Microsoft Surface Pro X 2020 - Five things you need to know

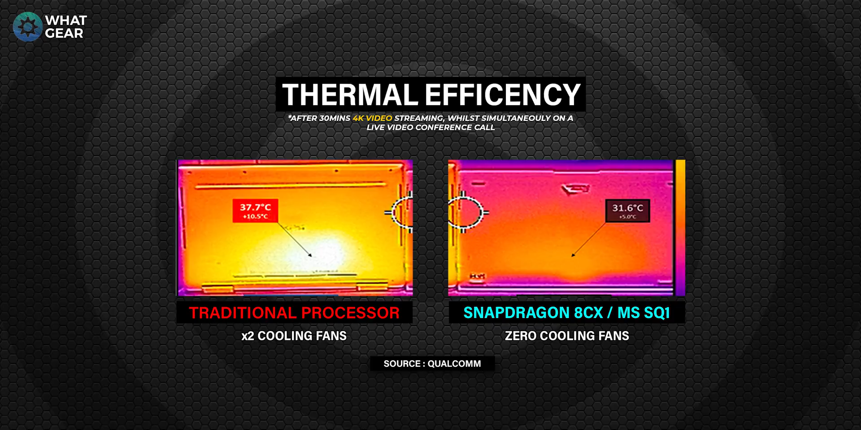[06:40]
And here's an image actually side by side with a competitor using a more traditional chipset, which actually has two fans.
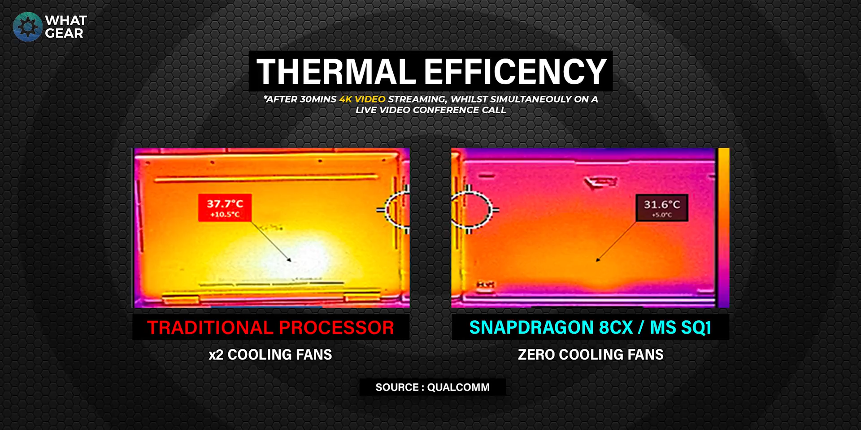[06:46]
So that should give you an idea. That's two fans against zero fans in the Surface Pro X.